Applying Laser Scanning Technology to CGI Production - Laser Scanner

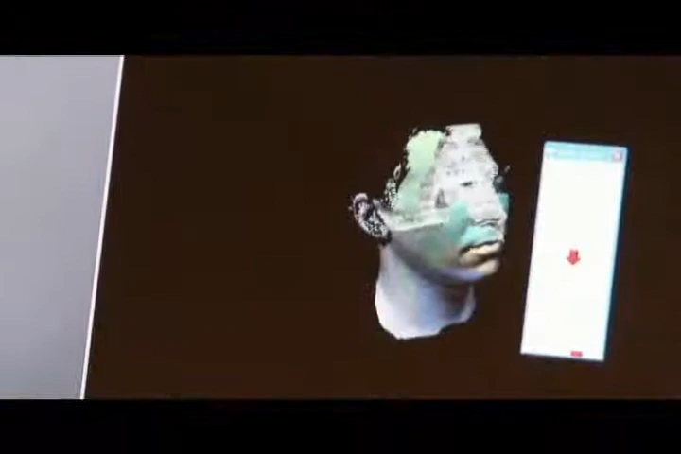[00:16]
Modeling of faces, the indoor location, and costumes was attempted using laser scanning.
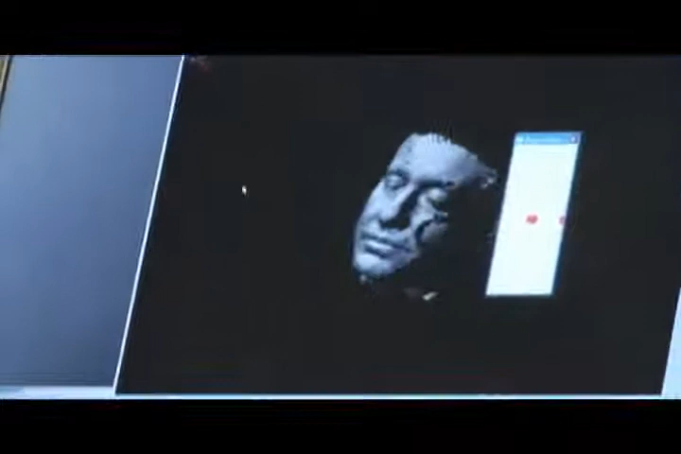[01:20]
The line probe was used to scan faces of performers to turn them into 3D characters.
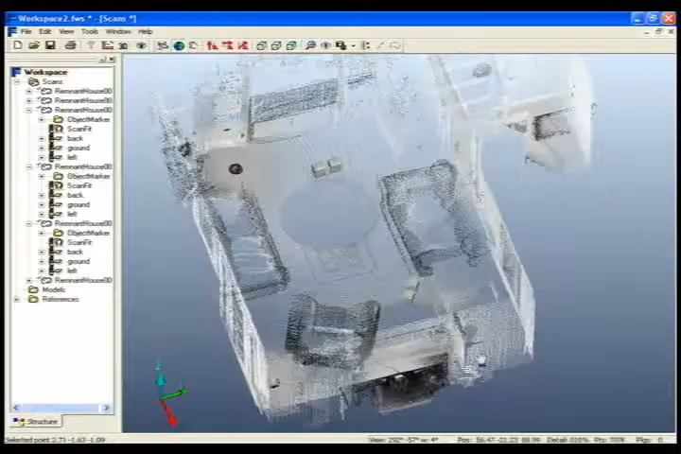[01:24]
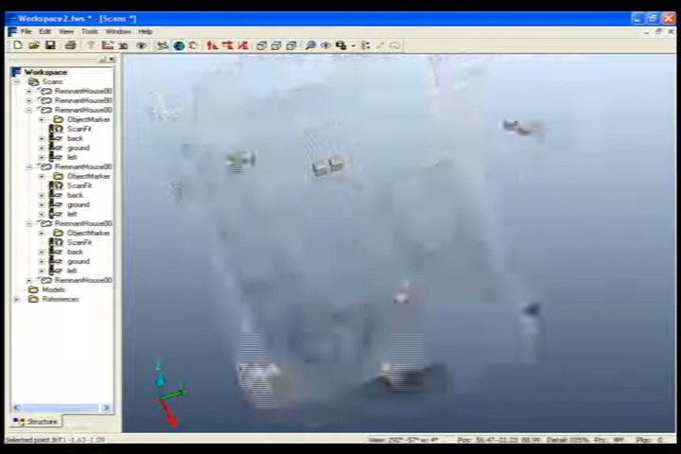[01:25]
And then the LS was used to scan an entire location and turn it into a computer generated or CG set.
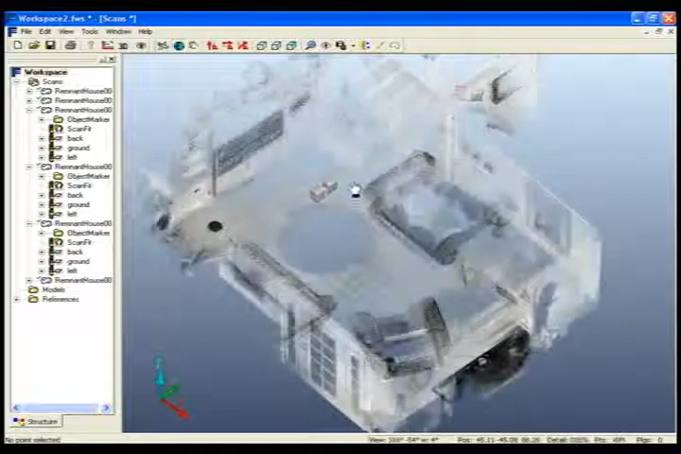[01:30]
We can use this data any time in the future if we want to use these characters on another production or use the same set in a totally different production.